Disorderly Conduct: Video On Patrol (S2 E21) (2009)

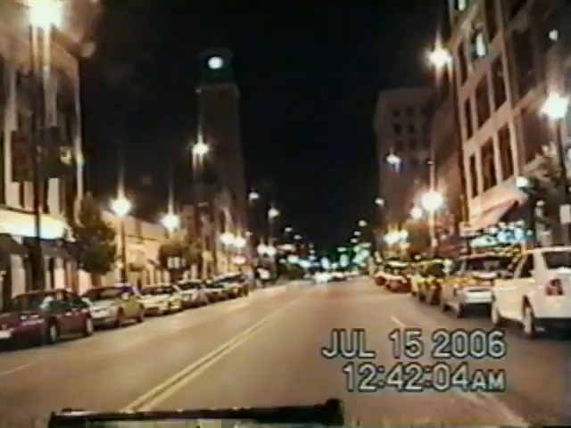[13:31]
It's late at night in Cleveland, Ohio, and Officer Jim Simone spots a weaving SUV. When he lights up the blazer, the man and woman slow down. But they don't stop. Officer Simone is in no mood for indecision and orders them to get out of traffic. Pull the blazer to the curb.
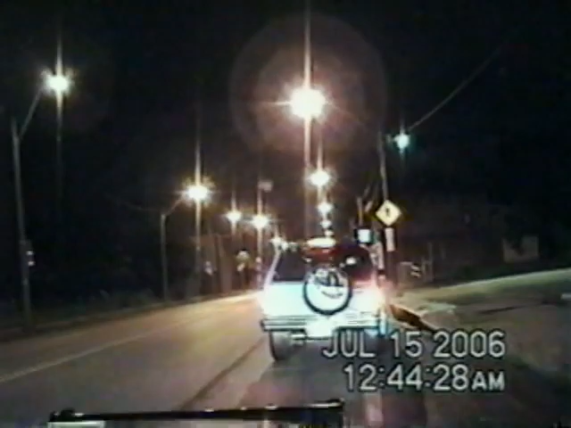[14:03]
A few seconds later, the man at the wheel slowly pulls into this gas station. It looks like this is over. But you know we wouldn't be showing this unless something wild happens.
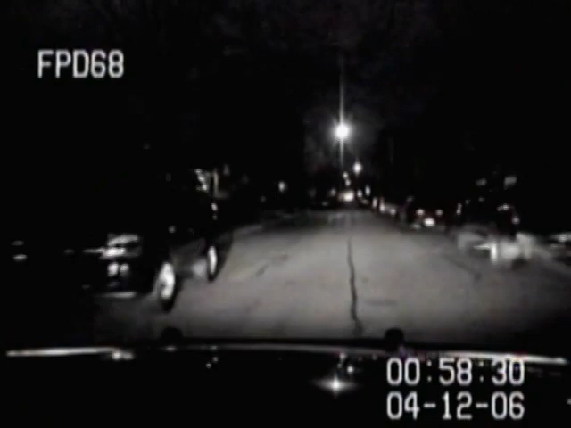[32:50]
Ferndale, Michigan Police try to pull over a suspicious vehicle parked on a residential street with three men inside